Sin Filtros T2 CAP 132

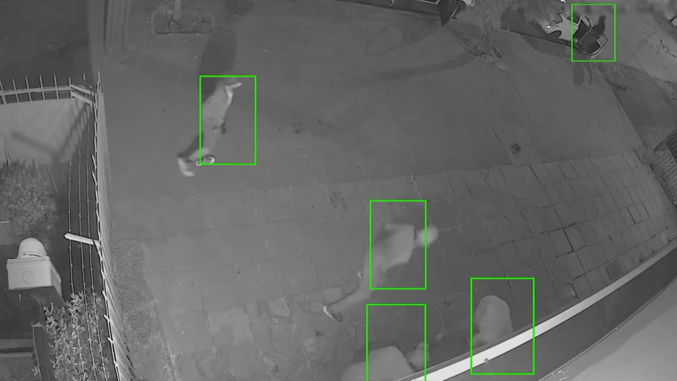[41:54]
El sistema de seguridad disuasivo de Te Observo entrega protección con monitoreo de cámaras en tiempo real,